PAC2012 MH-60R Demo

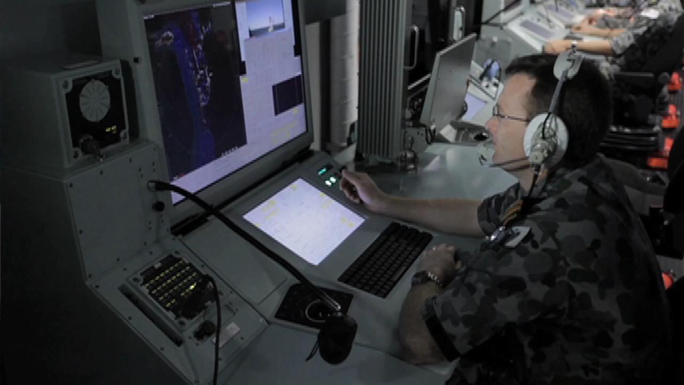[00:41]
So we get the ability to have a third and fourth seat to be able to validate the information in the ASW mission suite.